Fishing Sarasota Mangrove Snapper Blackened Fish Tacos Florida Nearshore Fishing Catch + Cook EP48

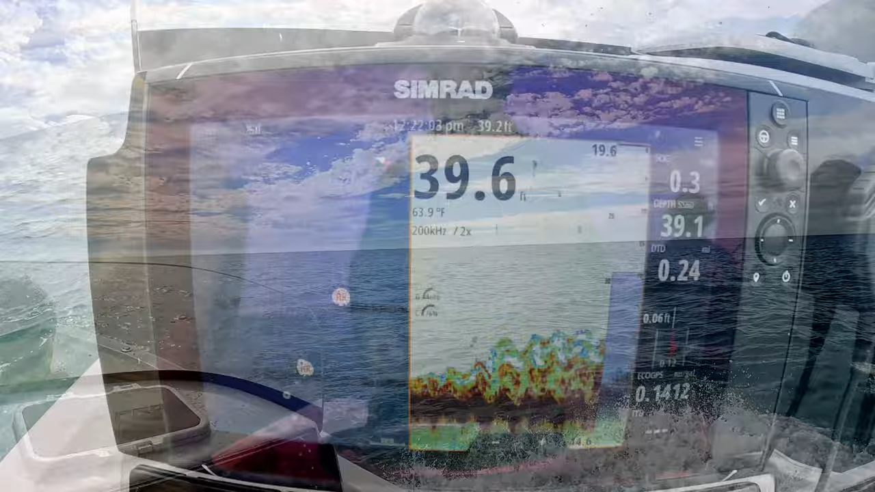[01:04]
On screen: water 63.9°F
but where there's a bunch of bait there's usually big fish somewhere